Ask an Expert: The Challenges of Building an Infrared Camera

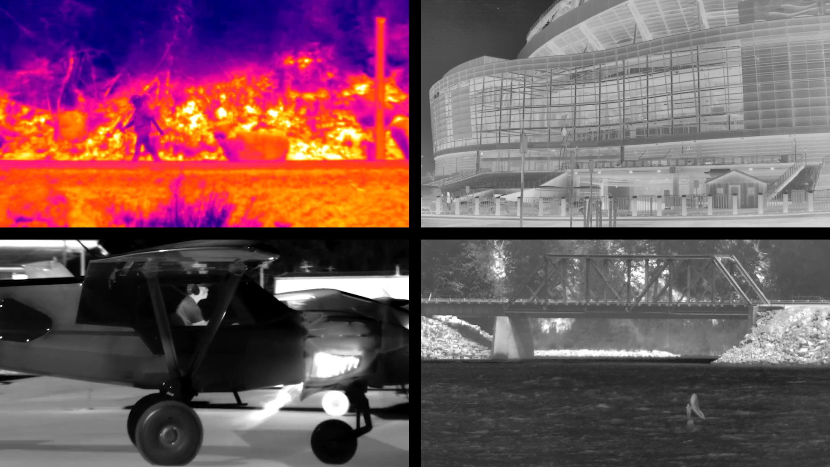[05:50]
Another critical aspect of all of our process is to be able to turn on a camera, plug it into a computer, put it up on a screen, and our technicians have seen so many infrared images and so many faults and so many
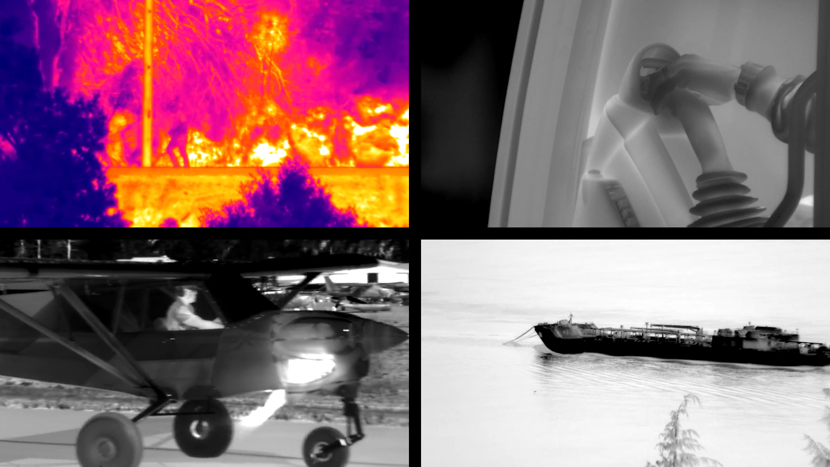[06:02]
different scenes in an infrared image that
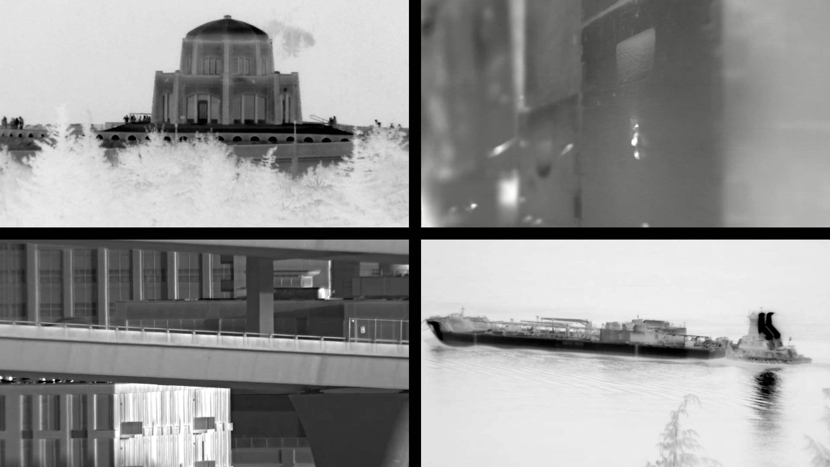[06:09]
we have deep knowledge in what a quality infrared image should look like.